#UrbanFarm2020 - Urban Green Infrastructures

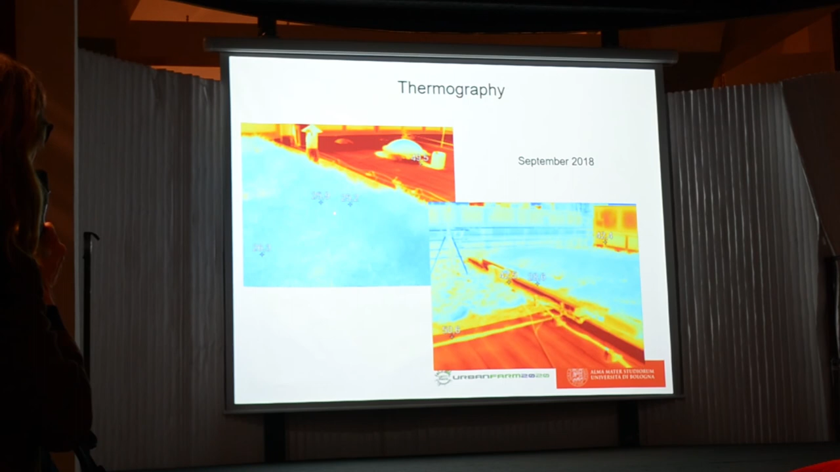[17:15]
That means that the temperature is lower,
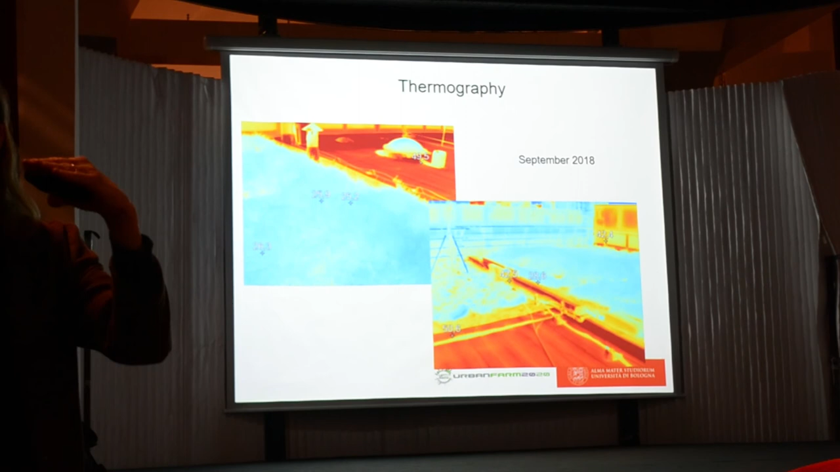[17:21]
and the lower temperature on the roof means also a lower temperature inside the building.